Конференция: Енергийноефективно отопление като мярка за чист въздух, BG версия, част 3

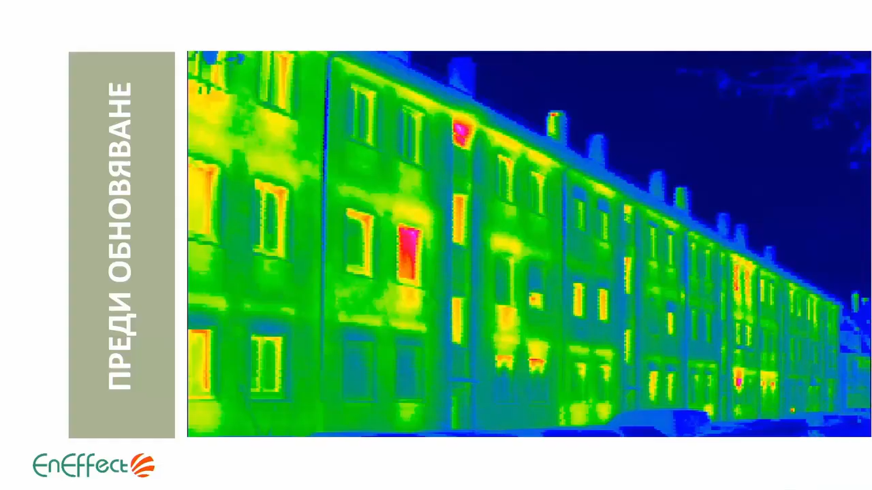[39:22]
В това, в общи линии, трябва да се опитаме за всяка една сграда от това нещо да стигнем до това нещо. Как да стане това, ако имаме много пари излишни,
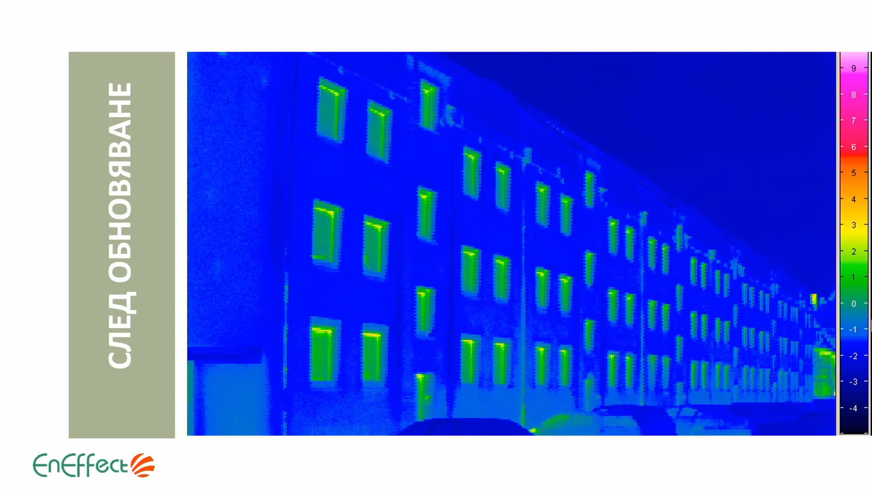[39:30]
веднага може да го направим, слагаме дебели изолации, 20 см от всякъде, слагаме нов котел или нова термопомпа или слагаме необходимите ВЕИ-та, направо може да направим нулево енергийна.